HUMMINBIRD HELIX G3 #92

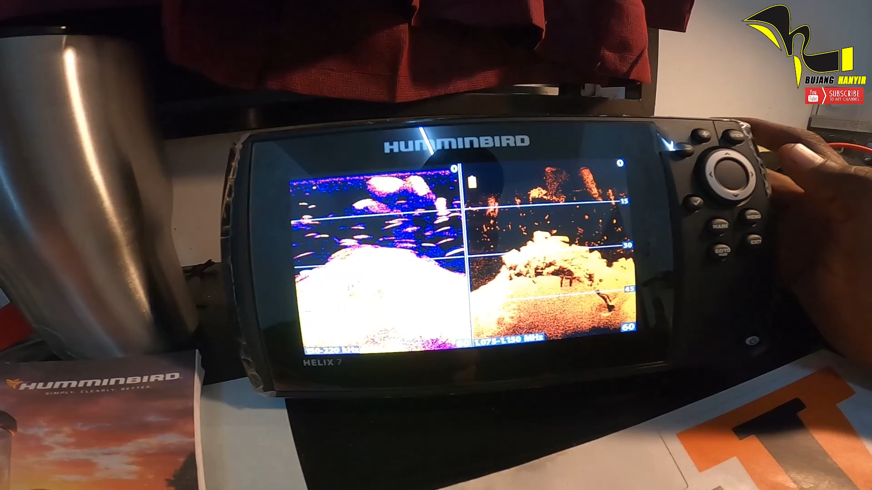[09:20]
sekarang ni kita akan tengok pada menu dulu ok the first thing sekali korang tak tengok lah belakang ni benda-benda lalu-lalu tu ni
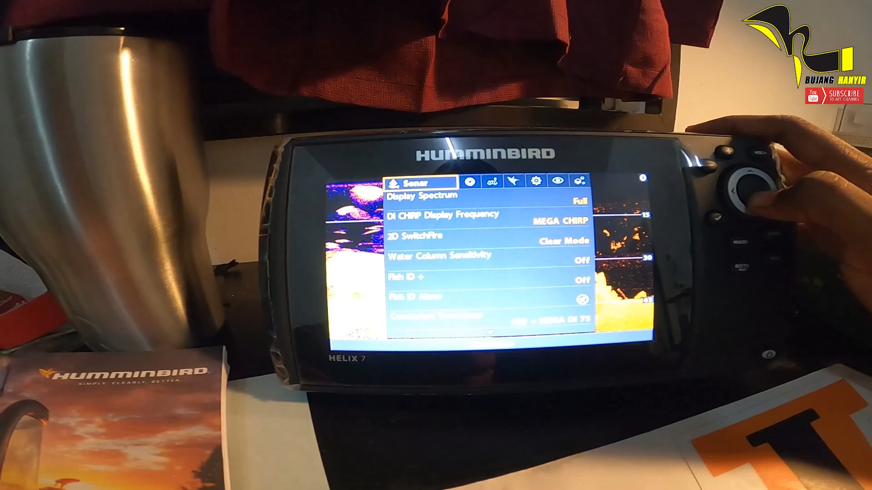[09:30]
merupakan kita punya sonar punya menu dia ada banyak display
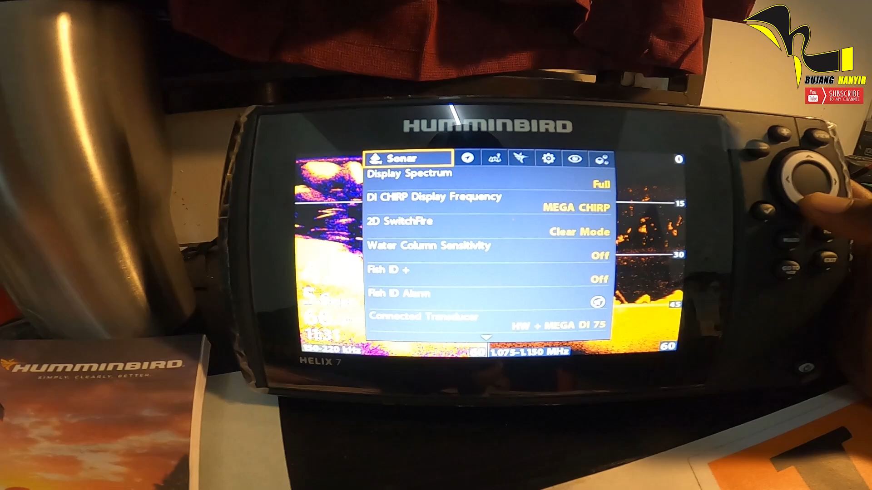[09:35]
spectrum DI crit display ok DI
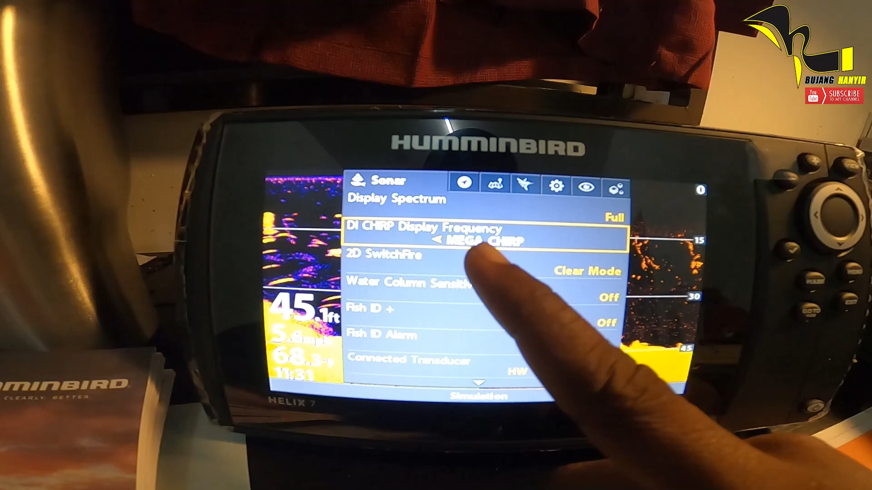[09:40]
ni merupakan short form untuk down image maksudnya sonar yang
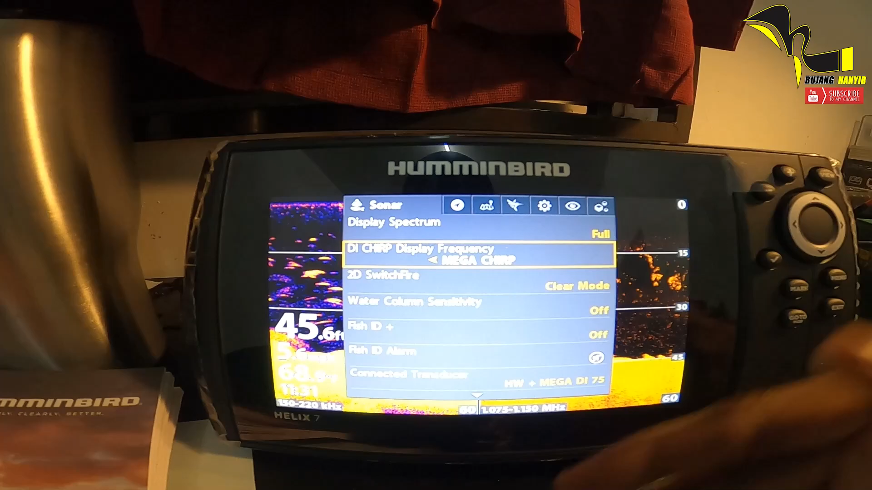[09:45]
ditembak ke bawah untuk model ni sebenarnya aku tak ada
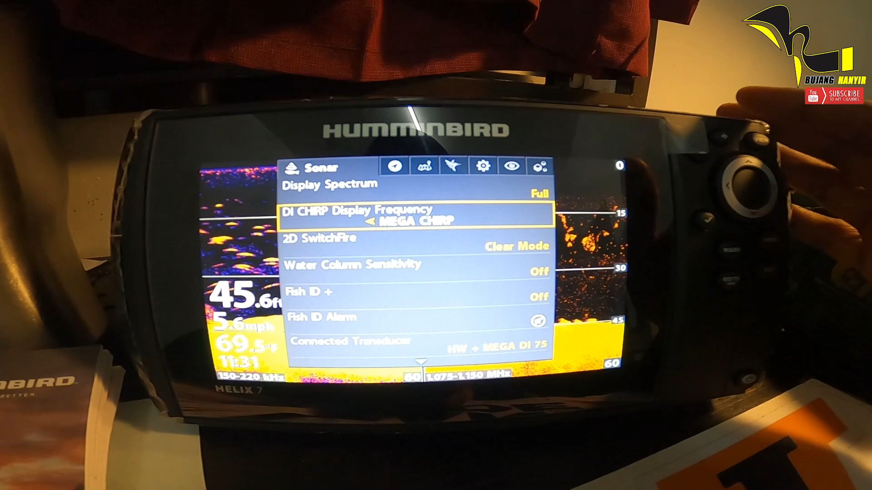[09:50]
side image SI sebab side image ni merupakan satu model yang lain dia lebih kurang macam ni tapi
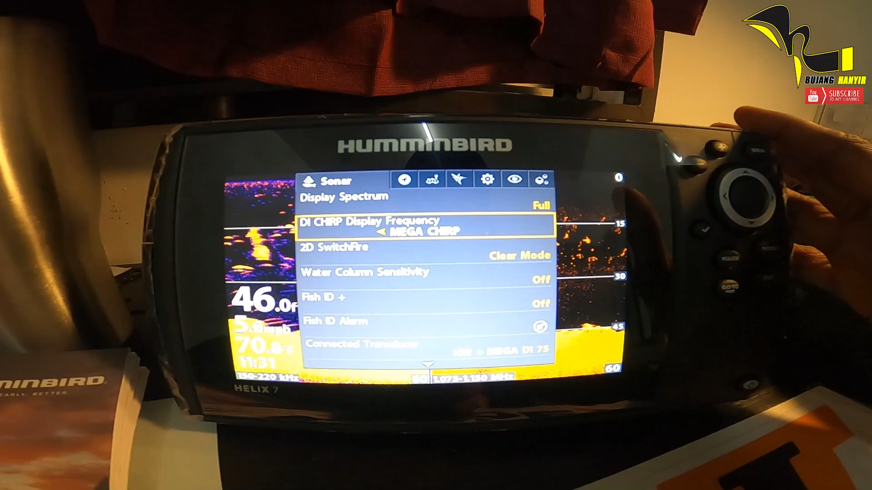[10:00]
dia trend user dia lain lebih mahal tapi alhamdulillah aku dapat yang basic pun bila screen besar pun cukup bersyukur sebab banyak benda
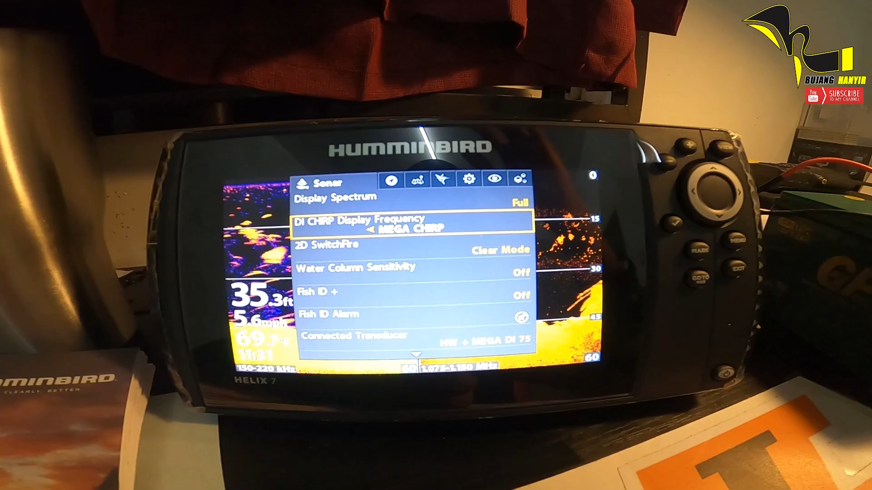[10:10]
On screen: depth 35.3 ft
yang kita boleh tengok sebenarnya lebih jelas lagi apa yang ada bawah bot atau kayak kita ok untuk
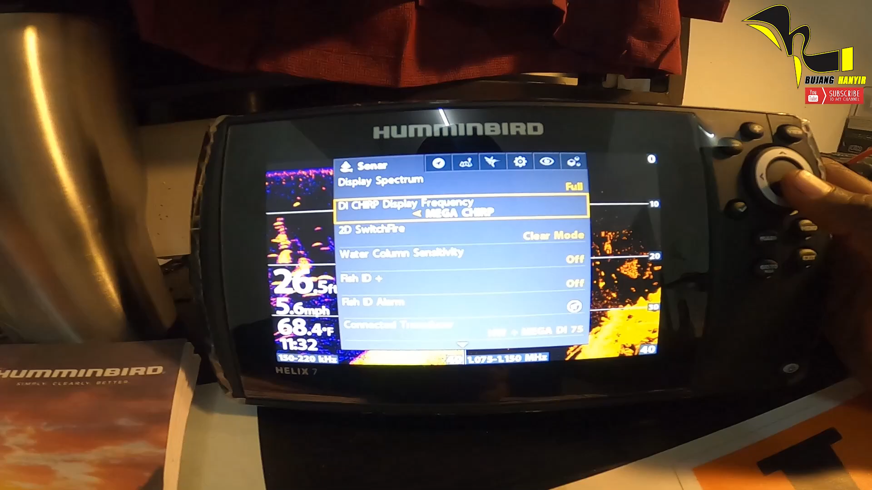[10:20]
On screen: depth 26.5 ft, water 68.4°F
2D switch fire dia banyak lah untuk menu-menu ni fish ID kita boleh on kan untuk nampak benda tu ikan
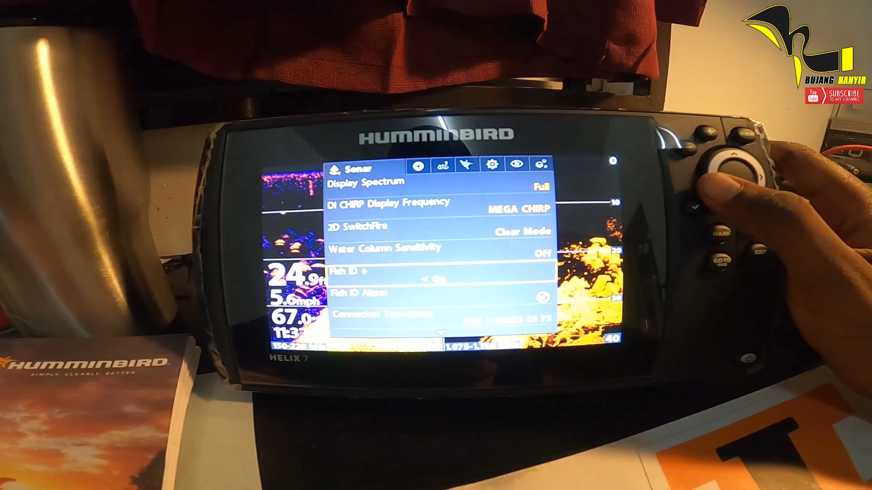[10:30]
ataupun aku tak suka sebenarnya bentuk ikan ni sebab bila dia keluar simbol ikan tu kita sebenarnya menyusahkan lagi kita untuk tengok
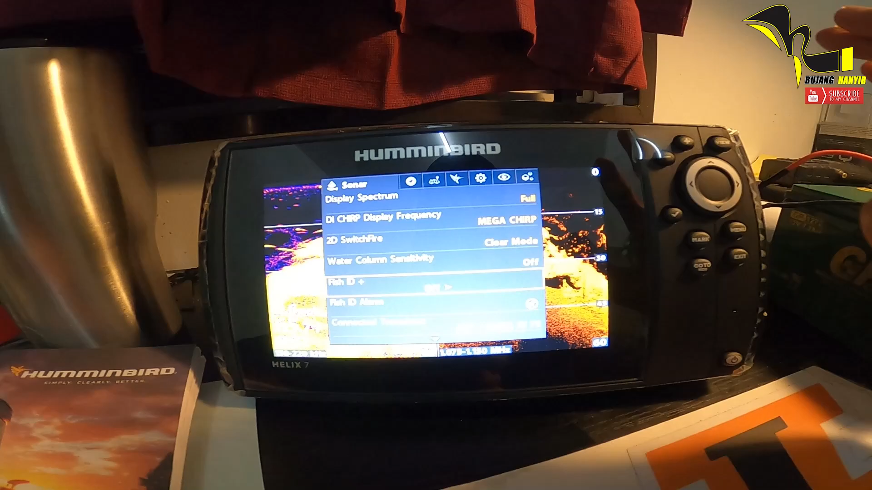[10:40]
keadaan di bawah ikan tu macam mana ikan tu banyak ke ikan tu sikit kadang-kadang kalau sikit dia tunjuk sekor kalau banyak
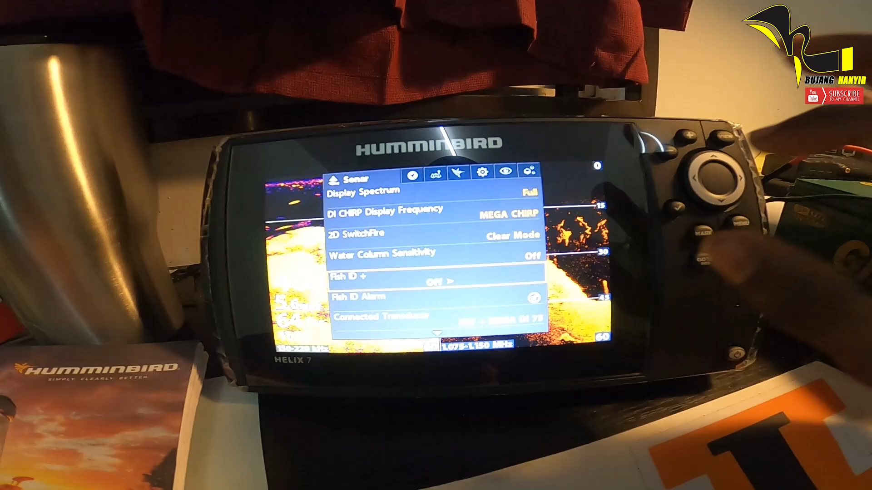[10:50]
pun dia tunjuk sekor sebab mungkin dia dalam berkumpulan so bila bukanlah pada fish ID ni aku lagi suka dan lagi satu fish
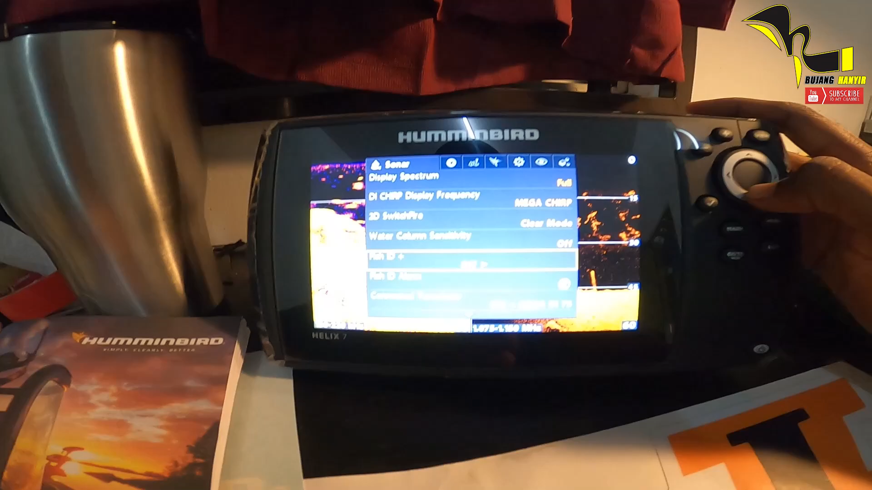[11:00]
ID alarm dia ada kat bawah tu
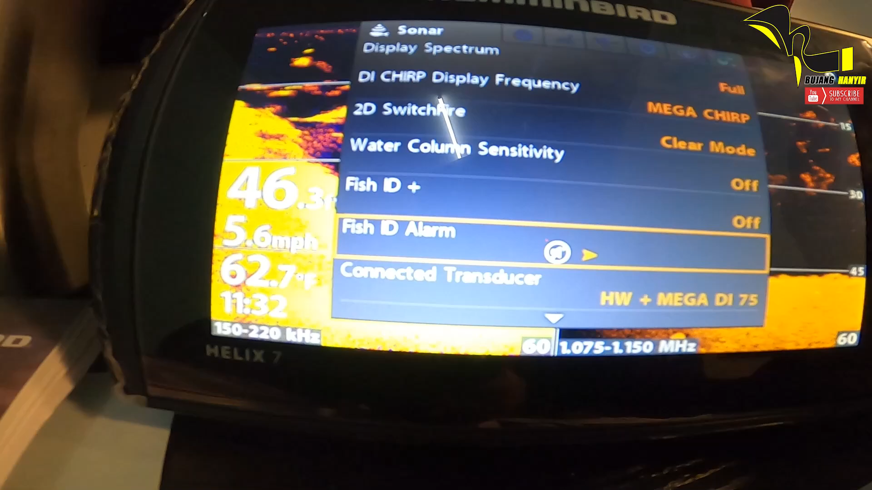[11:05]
On screen: water 62.7°F, speed 5.6 mph
fish ID alarm aku biasanya akan off tapi korang boleh on
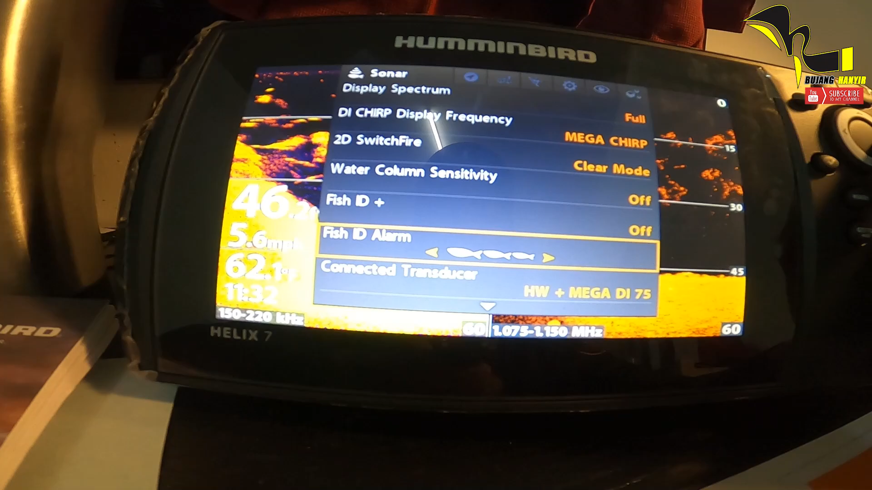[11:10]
untuk banyak ikan ke set untuk
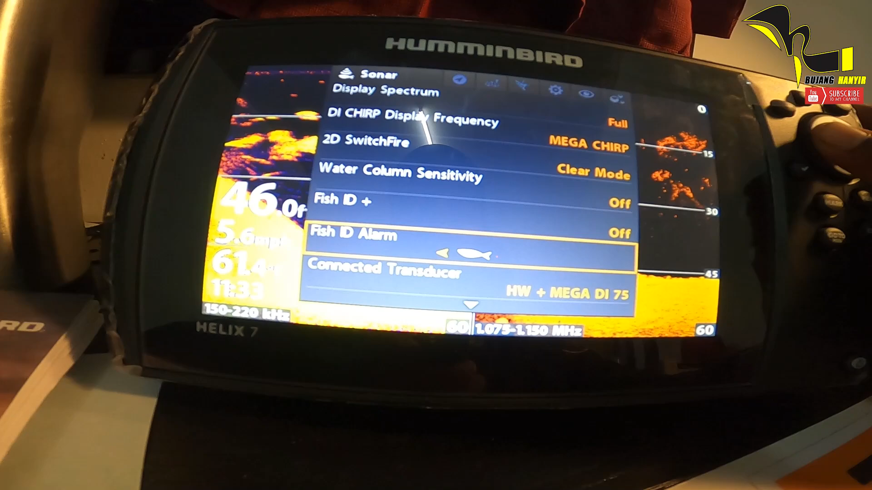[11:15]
satu ikan ataupun dua ikan banyak lah aku boleh setting tapi biasanya aku akan off
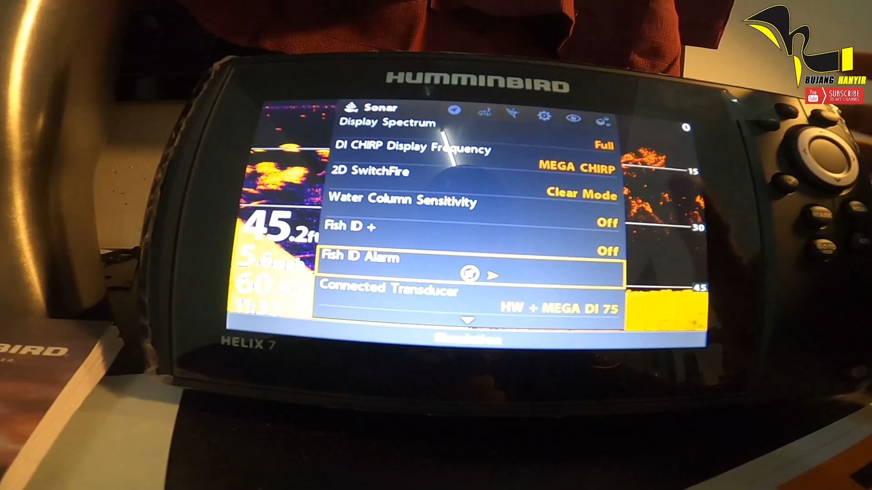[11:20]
dan ni merupakan connected transducer kau punya function lah
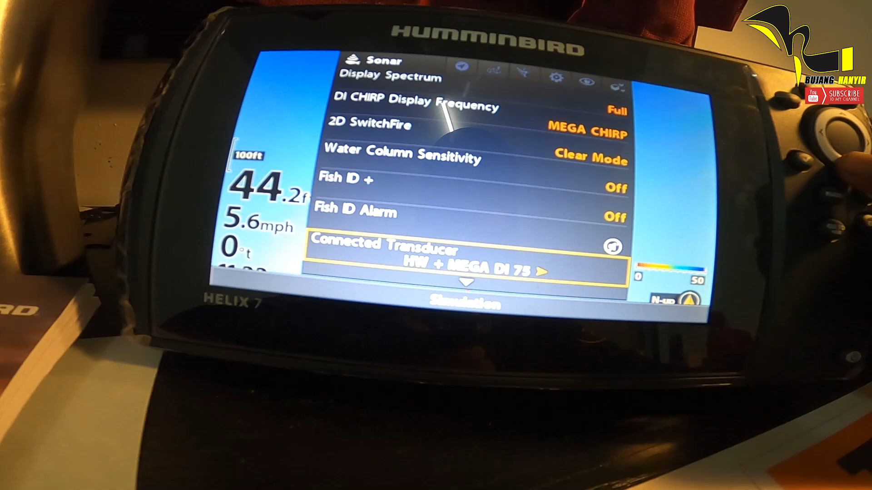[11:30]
On screen: speed 5.6 mph
transducer apa semua dan kebanyakan aku akan takkan usik lah lepas tu kau boleh pergi ice mode ice mode ni biasanya dia akan pakai yang jenis bulat tu dia akan tunjukkan sensitivity pergerakan dalam air ok untuk sebelah menu dia ni untuk navigation current track